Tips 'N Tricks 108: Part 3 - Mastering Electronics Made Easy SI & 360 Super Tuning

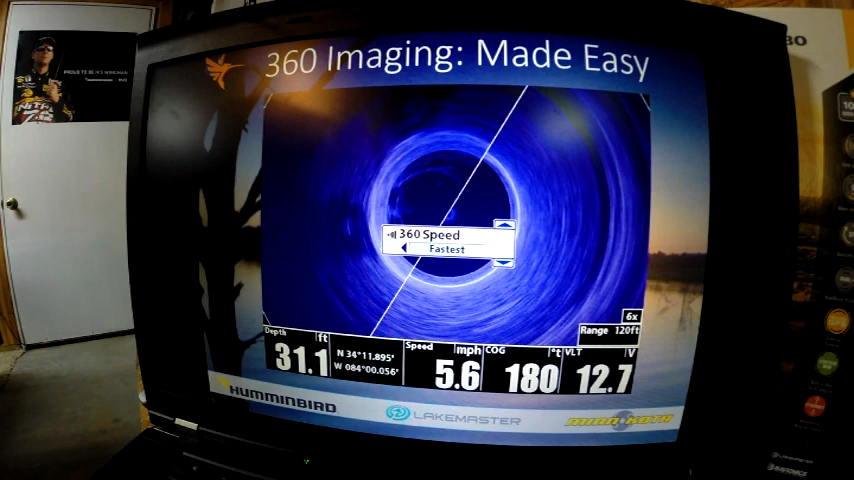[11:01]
On screen: depth 31.1 ft, speed 5.6 mph
important decision on where to cast next my personal preference is to use fine fast to get started with I